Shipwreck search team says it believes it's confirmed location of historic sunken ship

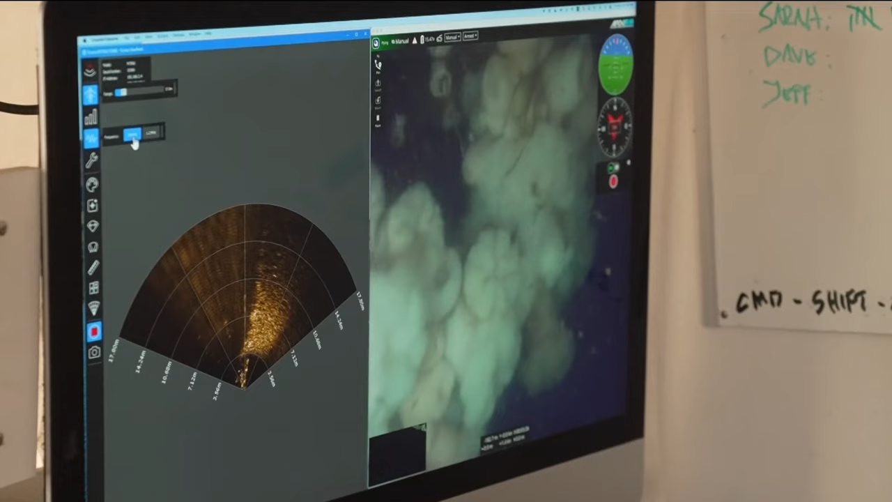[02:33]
The camera shows sea anemones, Hummel says, appear to be coating the vessel.